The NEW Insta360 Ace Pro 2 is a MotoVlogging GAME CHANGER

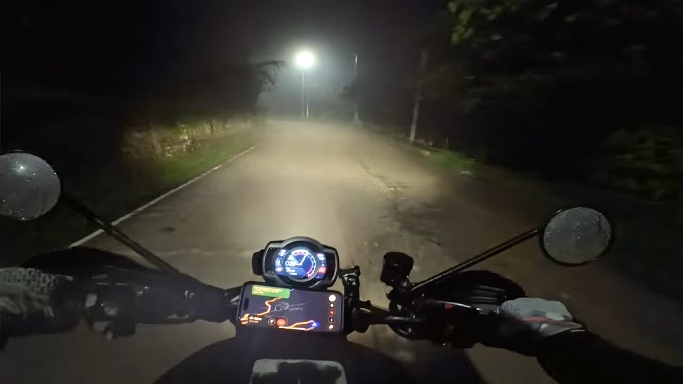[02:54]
I thought how the hell am I going to vlog this? But the Ace Pro delivers when it comes to shooting at night.